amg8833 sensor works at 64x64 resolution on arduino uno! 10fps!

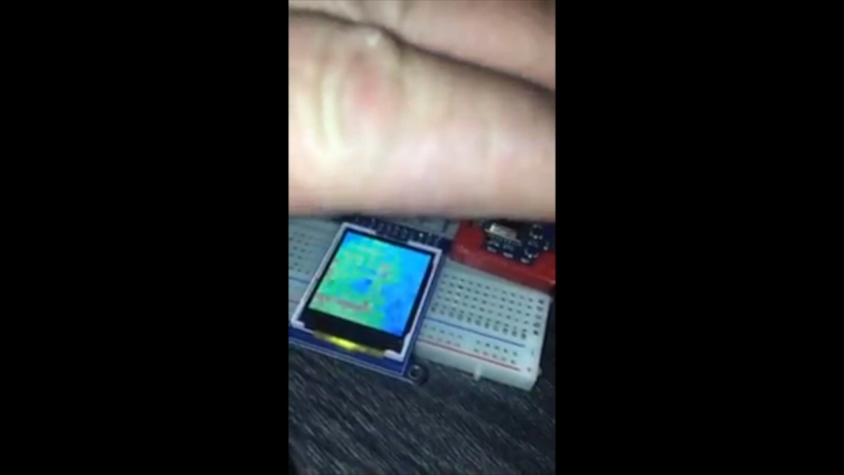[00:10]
64 times 64 subsampling resolution from the AMG 8833 chip.
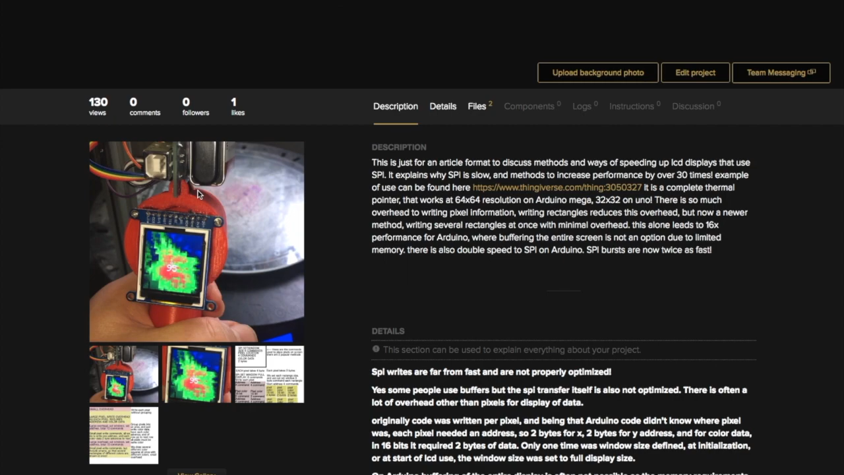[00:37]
I've posted an article on how to speed up driving the LCD display.
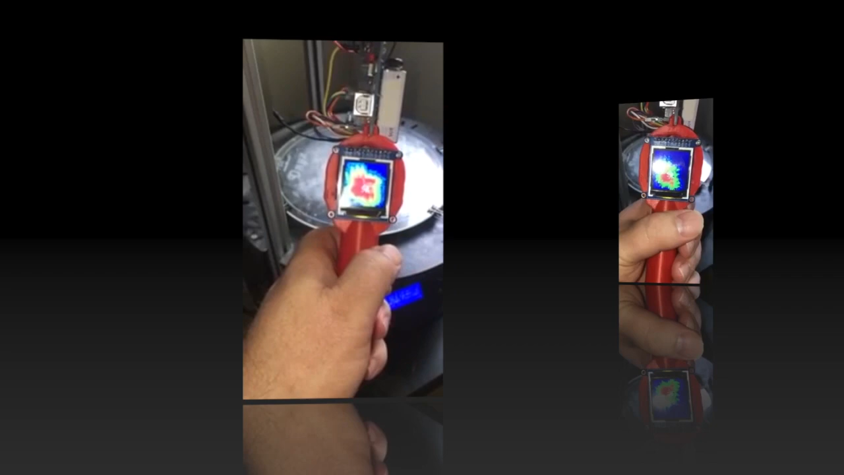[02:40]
So what I've decided to do is have my bed at a constant temperature and show you what 64 by 64 32 by 32 resolution looks like.
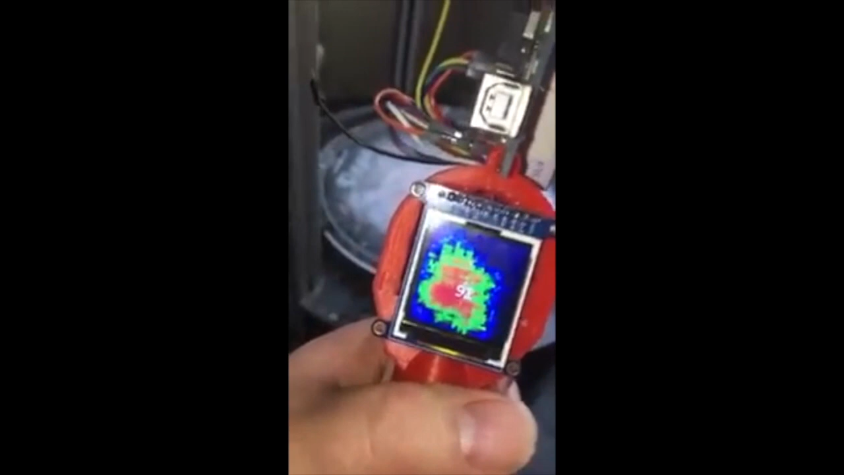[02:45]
And let's go down to 16 by 16. It should be coming up here shortly. 16 by 16.
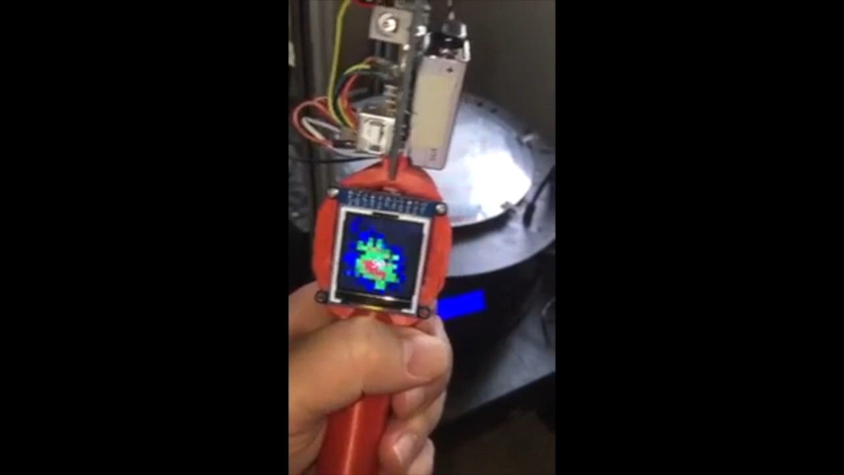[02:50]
It's starting to look ugly. And then 8 by 8 resolution which is the default that it comes with with the normal programming.
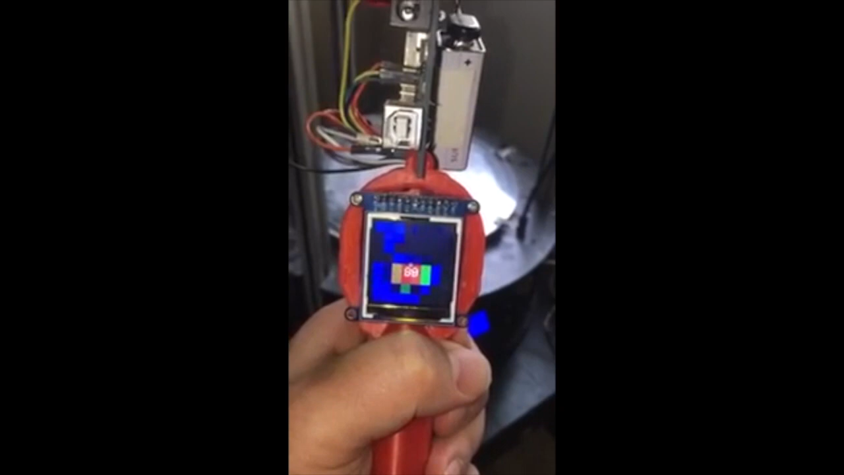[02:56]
This is a side-by-side comparison of all of them.
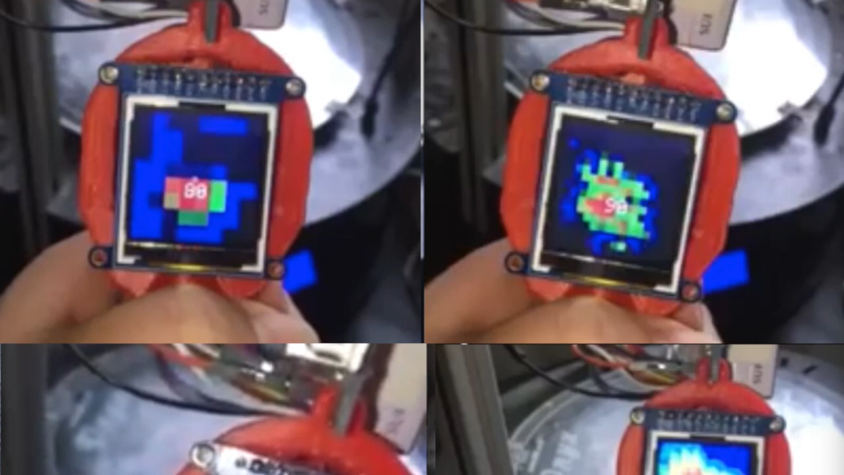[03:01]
Hopefully you'll agree with me. The bottom one on the right is the most detailed one.
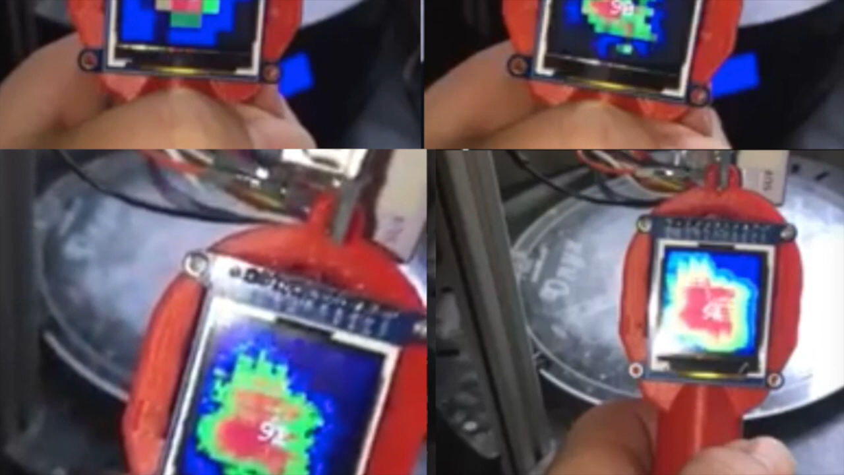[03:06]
Shows the most luminescence data. All right now let's look at some uses. We can make sure that that pizza is really as cold as it should be coming from the freezer.
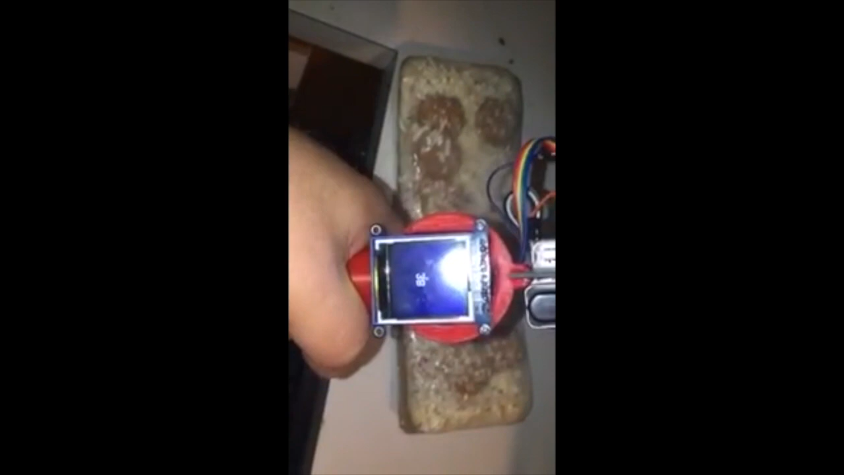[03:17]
We can verify our son's body heat and that he is not a real zombie.
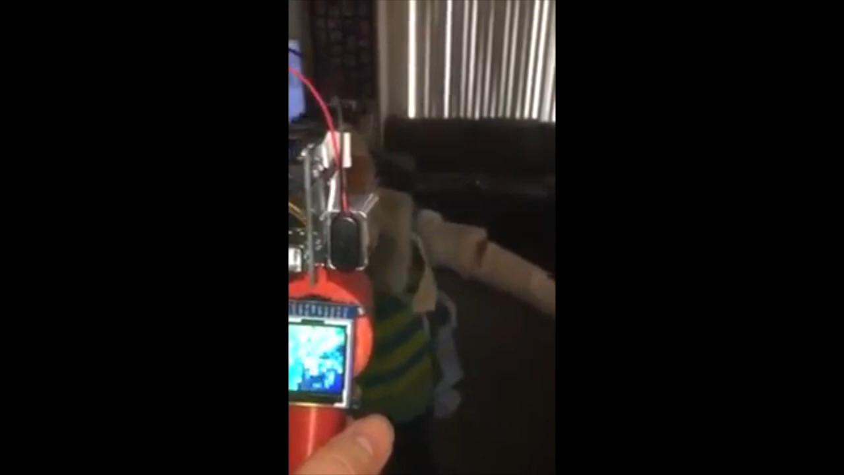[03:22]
And make sure a soda is cold. Now let's look at practical uses. We can look at heat loss between doors and windows.
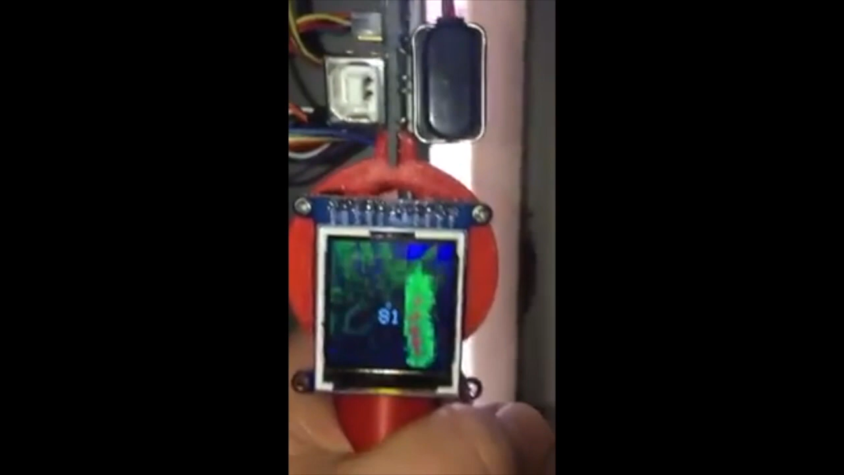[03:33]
This here shows the daytime how outside air is hotter than the inside air.
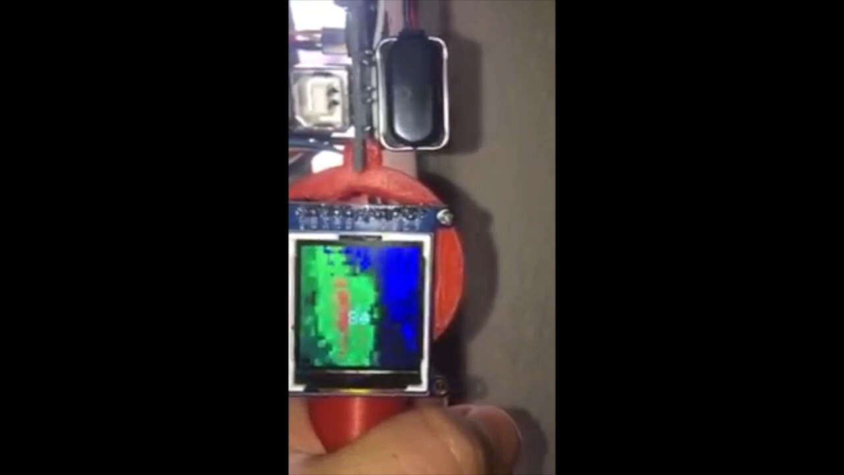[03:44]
And this is good for insulation purposes and for troubleshooting and reducing energy costs. We can look at plumbing temperatures and even see the water flowing down into the drain.